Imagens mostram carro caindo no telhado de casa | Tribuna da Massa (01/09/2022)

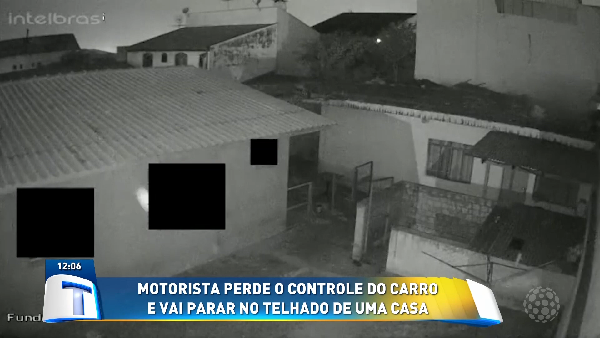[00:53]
E no dia seguinte, no domingo, ela trouxe o pedreiro aqui, ela falou que ia arcar com tudo aquilo que precisasse. O pedreiro fez toda a avaliação do que vai precisar e tal. Na imagem, é possível ver o momento que o motorista vai parar com o carro no telhado. O motorista da Renault Duster teria saído de um bar, brigou com a esposa e cruzou a preferencial na rua Danilo Gomes, no Boqueirão, e causou todo esse acidente. A família acordou desesperada.